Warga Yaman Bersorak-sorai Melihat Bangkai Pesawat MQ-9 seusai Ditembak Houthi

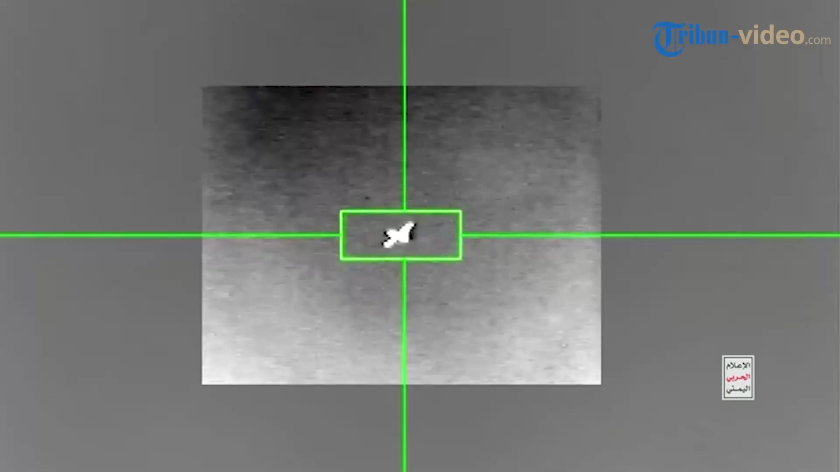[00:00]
Houthi kembali berhasil menembak pesawat MQ-9 AS pada Minggu 15 September silam.
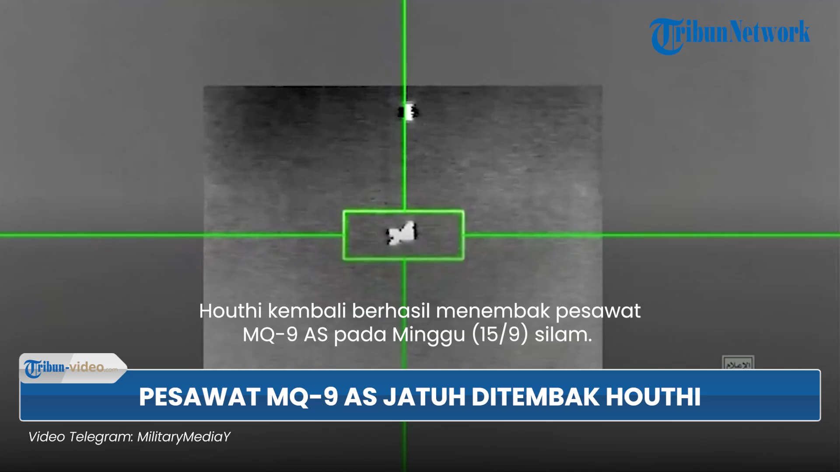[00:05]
Kini Houthi mengunggah video detik-detik penembakan terhadap MQ-9 AS.
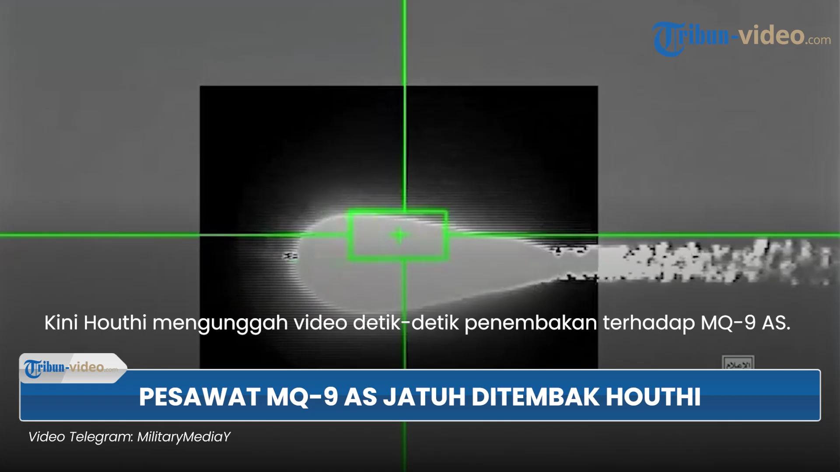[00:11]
Video itu diunggah di Telegram resmi Houthi pada Selasa 17 September.
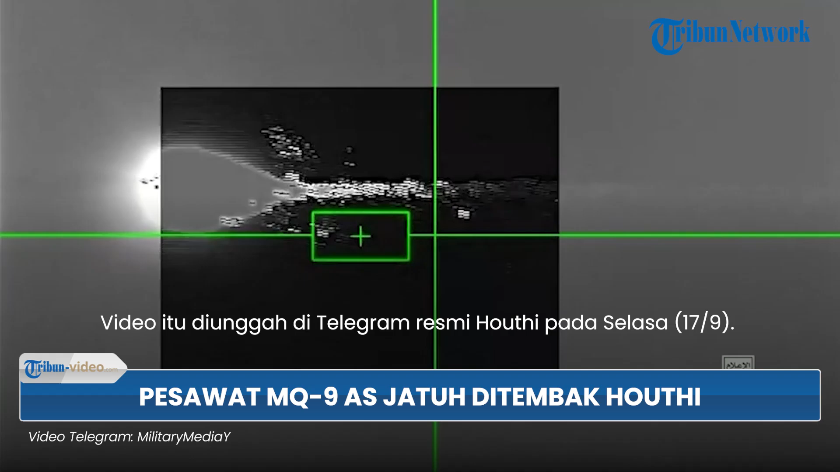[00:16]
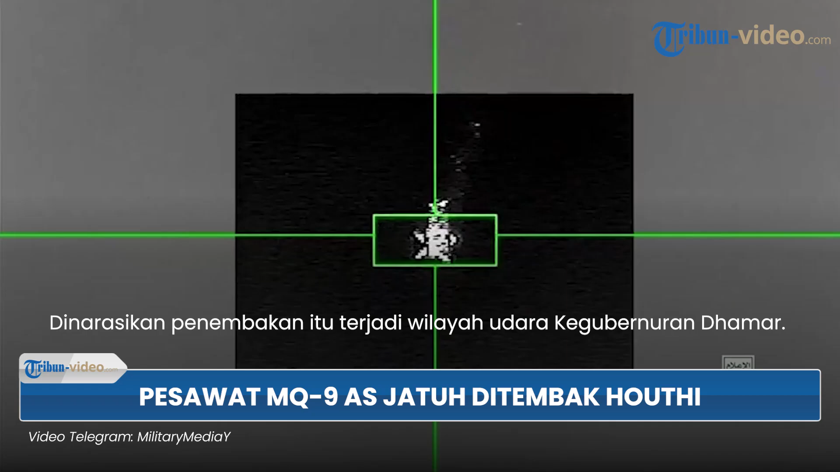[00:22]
Dinarasikan penembakan itu terjadi wilayah udara kegubernuran Dhamar. Houthi juga memperlihatkan bangkai pesawat AS itu.
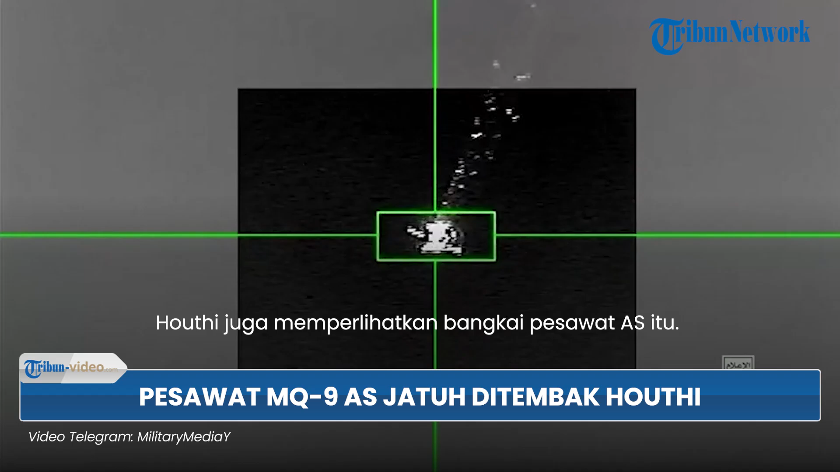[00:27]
Sementara warga Yaman melihat bangkai pesawat MQ-9 dan bersorak-sorai.